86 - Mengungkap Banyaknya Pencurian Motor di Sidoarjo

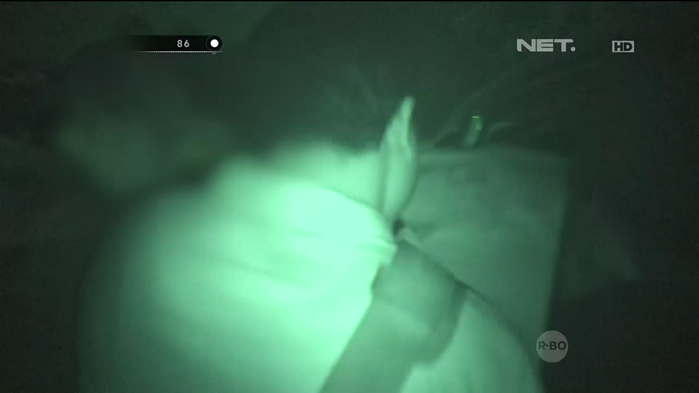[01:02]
Masuk, cepat, belakang. Dan di situ kita interogasi. Namamu siapa? Coba lihat KTP-mu. KTP. Mana dompetmu?
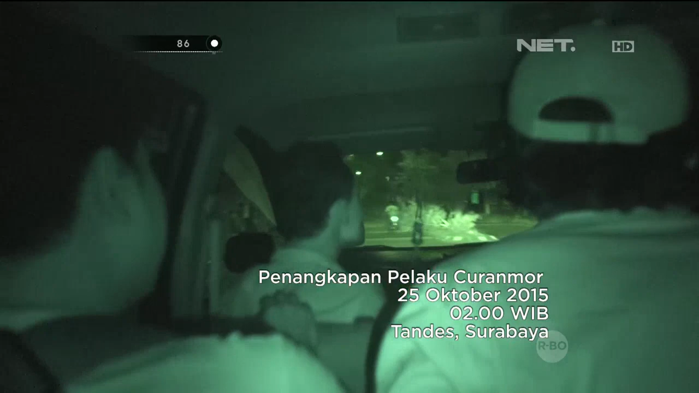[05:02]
Kemudian kami mendekat, itu sudah subuh, kita mendekat ke sana.
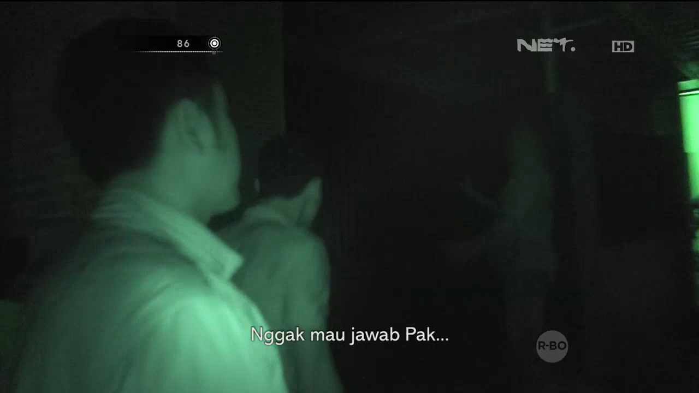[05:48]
Enggak mau jawab, Pak. Lagi-lagi. Ternyata setelah diketok kemudian dipanggil tidak ada sautan. Pak.
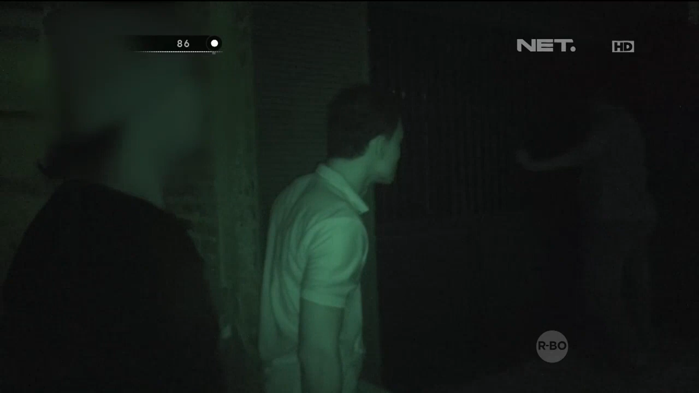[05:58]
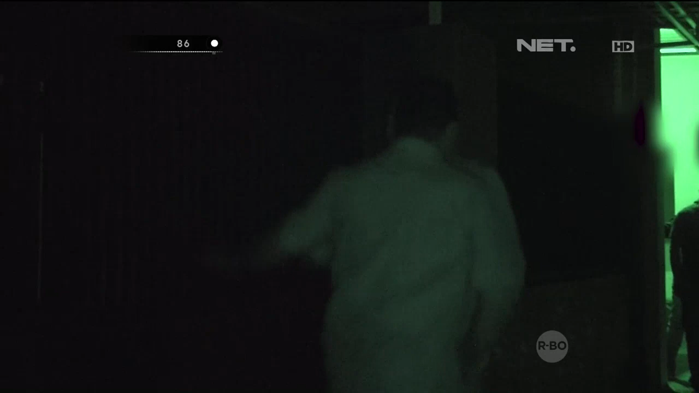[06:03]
Pada saat itu saya langsung mengambil keputusan. Mungkin takutnya di belakang ada pintu lain, kita tetap jaga juga, atau mungkin takutnya kabur lewat genteng dan lain sebagainya.
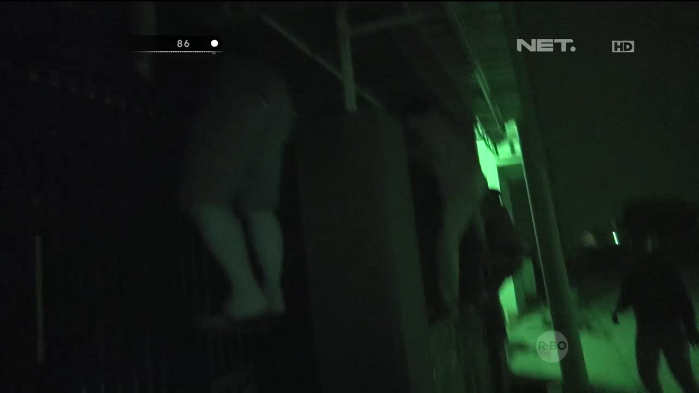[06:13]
Saya arahkan untuk anggota sudah, karena ini dikunci, dipanjat saja yang...